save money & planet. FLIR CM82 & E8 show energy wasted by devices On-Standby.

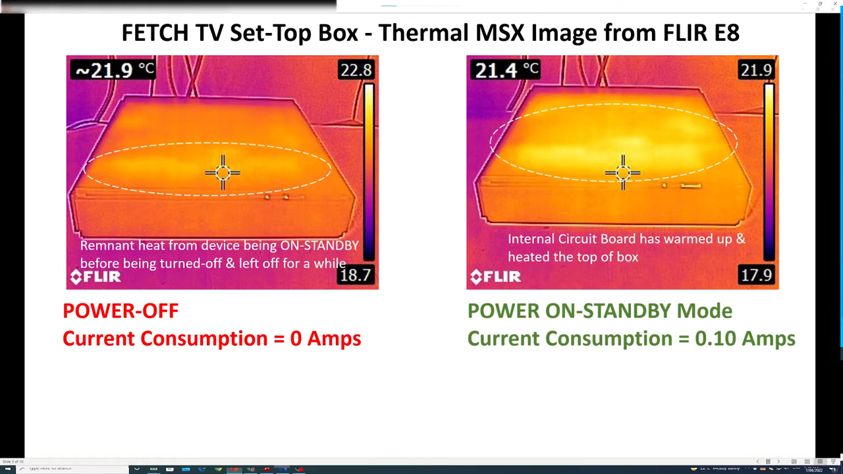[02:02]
warmed up is large compared to the area on the set top box when the power is off and it was cooling down from where i had it in standby mode next i have a 55 inch television the thermal camera is imaging the rear of the television on the left with the power off zero amps consumed on the right on standby mode 0.31 amps consumed and you'll see on the rear of the tv there are two areas that are warm the large one on the left and the small one on the right and whereas these areas do not appear on the tv when the power is off so in standby mode power
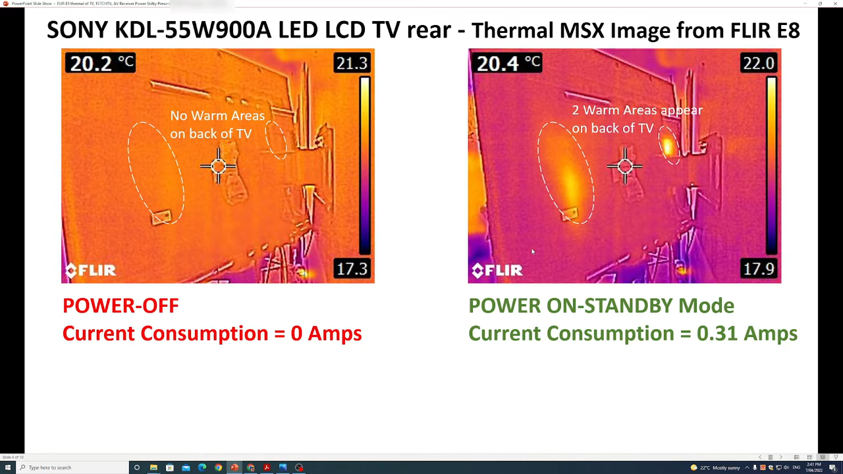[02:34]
is being consumed by the device and is heating up electronics and circuitry in the back next we have the yamaha audio visual receiver the thermal camera is aiming at the front of the device on the left you'll see that there's nothing that stands out as been warm because the device is off on the right you see the image in the center display area it is warm and the device is consuming
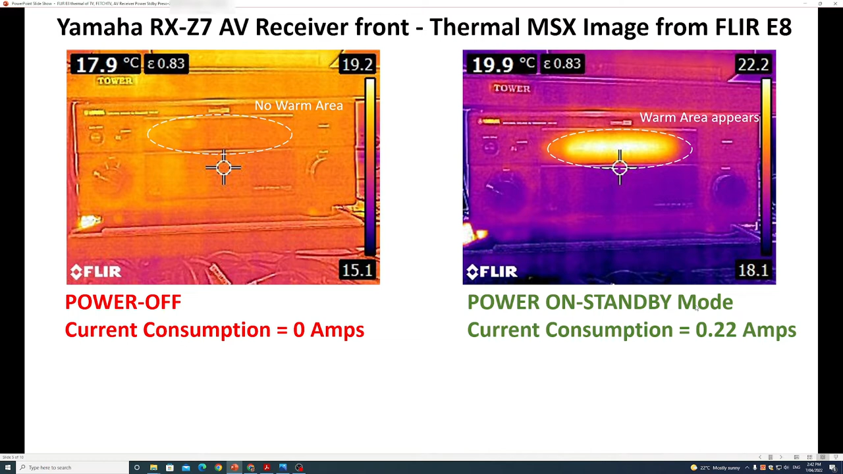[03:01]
0.22 amps so what does this mean well it did some basic calculations for the fetch tv